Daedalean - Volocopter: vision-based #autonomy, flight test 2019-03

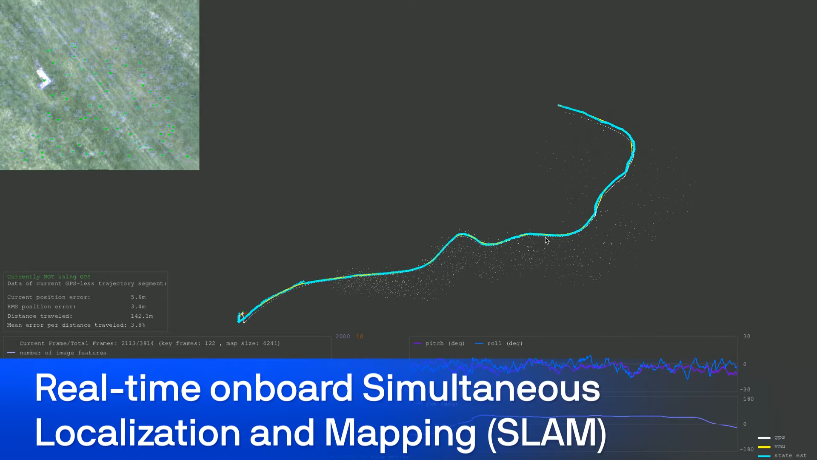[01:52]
If the GPS signal is lost, jammed or spoofed, Raven would still keep tracking its location in the global GPS coordinate system using visual odometry algorithms.